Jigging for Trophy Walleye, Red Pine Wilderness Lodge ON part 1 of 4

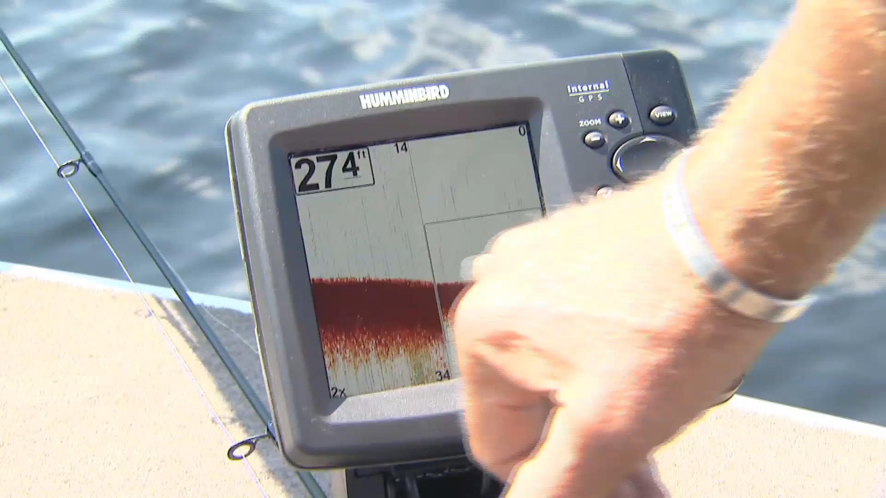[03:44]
See how the water is getting slightly gradually deeper? I'm just going to go a little bit to our left and it'll get shallower. What you see here on this right side of the screen, this window, is the zoom in on the bottom. So we're actually getting a bigger picture here.
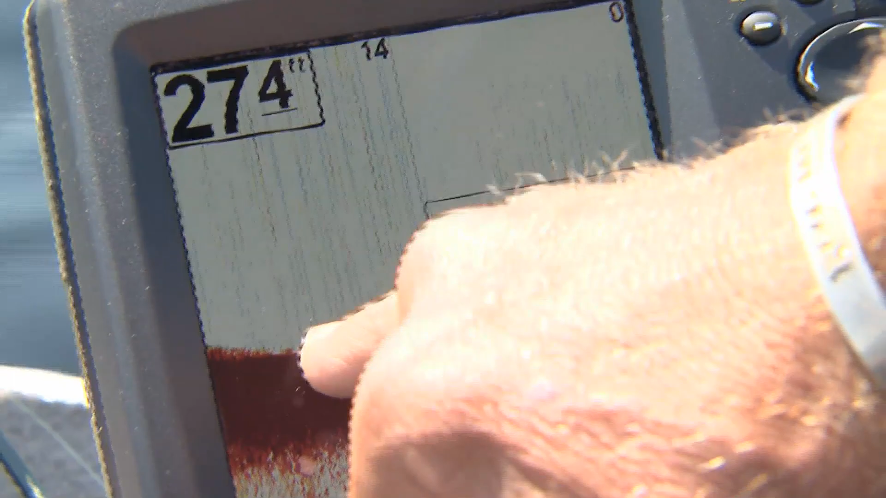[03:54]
So that's the zoom inversion. So I'm going to go to the left and hopefully we're going to mark some wall line.